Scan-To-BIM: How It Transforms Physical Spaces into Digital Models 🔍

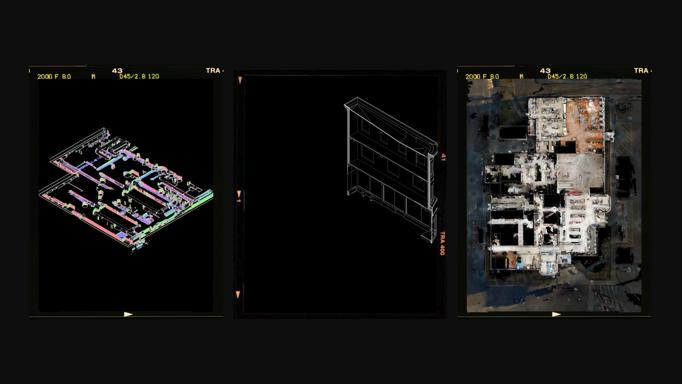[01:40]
These data points form the basis of a point cloud, which represents the virtual replica of the scanned space. The point cloud provides millions of accurate measurements that capture dimensions, geometry, and materials of the physical space.